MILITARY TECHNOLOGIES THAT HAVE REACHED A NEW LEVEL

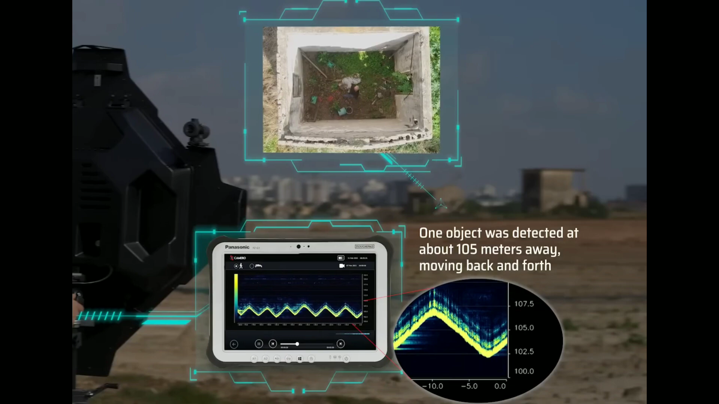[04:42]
The UWB radar emits short pulses of radio waves, and the system measures the time it takes for the pulses to return.